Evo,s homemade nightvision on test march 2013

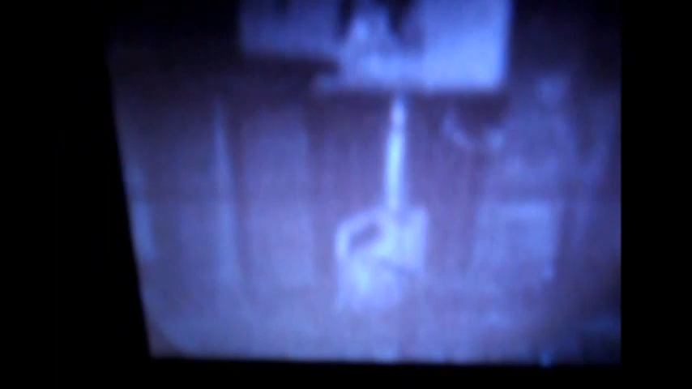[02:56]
that's with the G, GL4 light on. And you can see that.
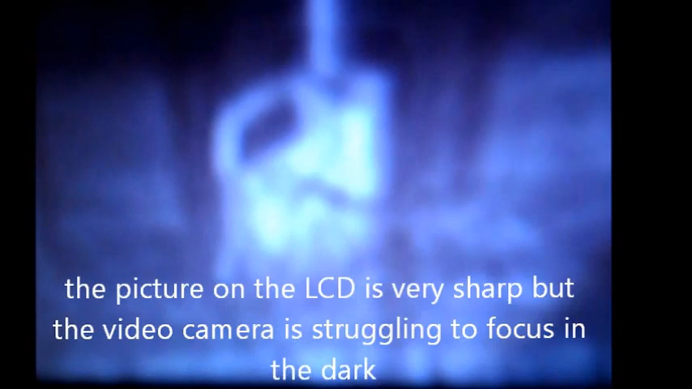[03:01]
There we go. That's a 55 yards away. Uh, as you can see the gun.
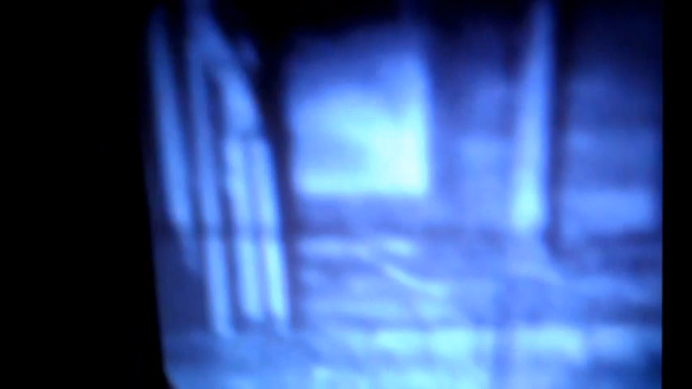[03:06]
You see how clear that is. This is with my homemade camera set up.
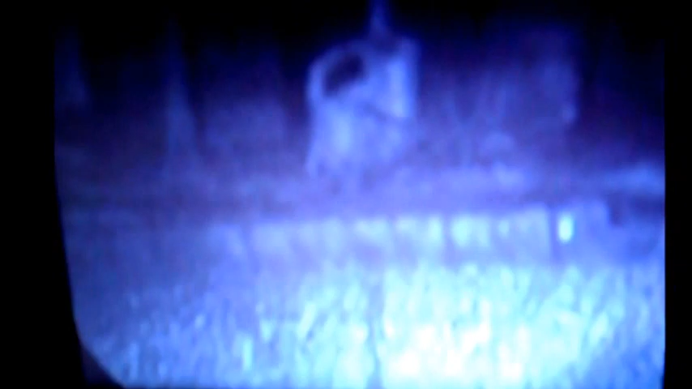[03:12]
So, I'm just going to put the red filter on, show you what that's like. I'll just turn that light off.
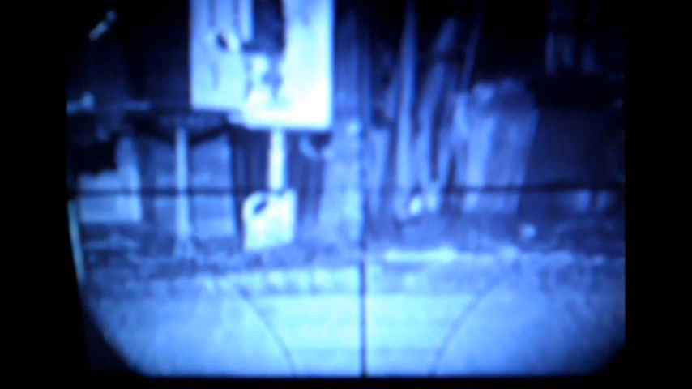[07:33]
Although it looks a lot different on the thing, uh, the camera. The actual picture on the LCD screen is crystal clear.